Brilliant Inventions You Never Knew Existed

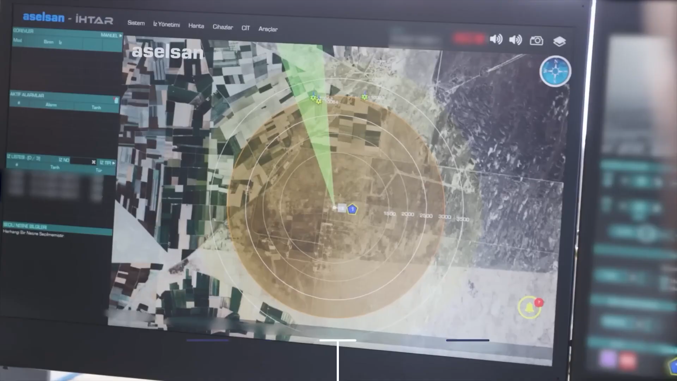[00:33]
the Gokur system springs into action locking onto the targets with an